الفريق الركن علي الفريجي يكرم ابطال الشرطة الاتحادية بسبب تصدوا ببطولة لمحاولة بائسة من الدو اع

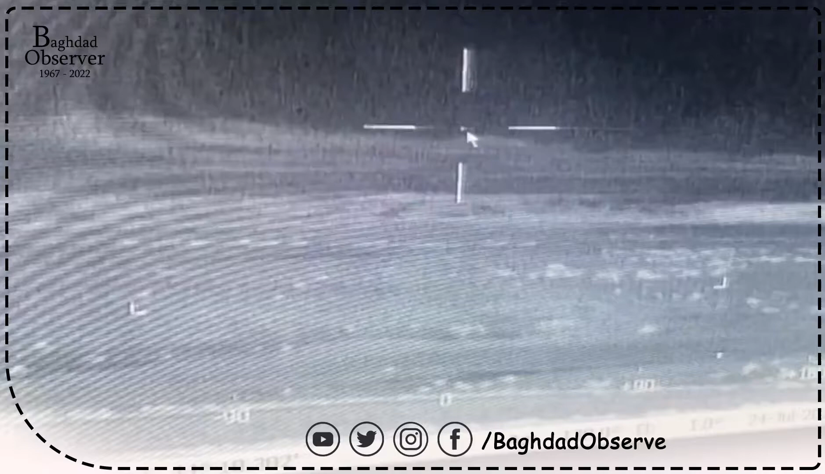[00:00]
لا هم هسه يرجعونهم. شوف جايين من وين كان؟ اي هذا صاحبنا ابو القنر سبع
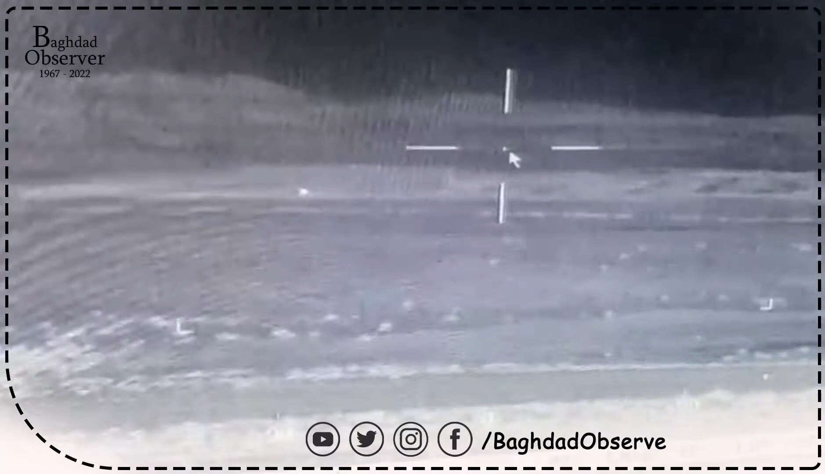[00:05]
ما طاهم فكه بس تاكد ما عندهم.
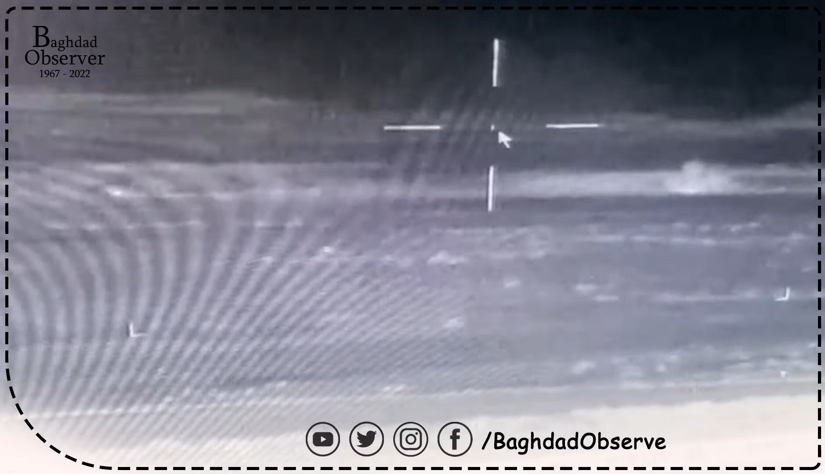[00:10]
جمال خليه يقعد عادي جاي القرار ده جمال قلم على الهمر.